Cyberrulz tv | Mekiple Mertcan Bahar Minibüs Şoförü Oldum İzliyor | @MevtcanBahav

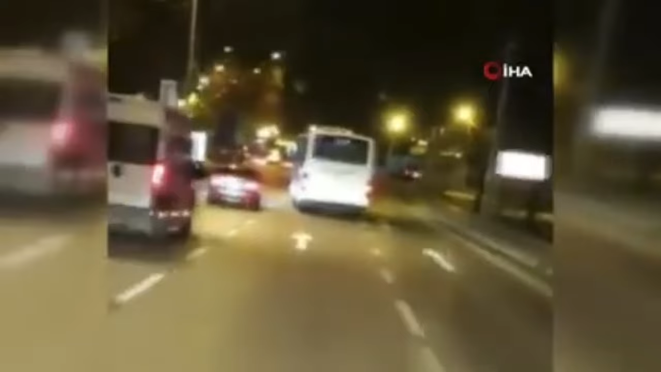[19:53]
Oğlum bu nasıl bir adamın? Yan yan. Yan yan birader bende. Jettir baba. Bak niye böyle sürüyor ki, herkes dalga geçiyor adamla. En arkadaki bile ilk karşıyı görebilsin diye aerodinamik. Anladık mı? Manzara. Jettir.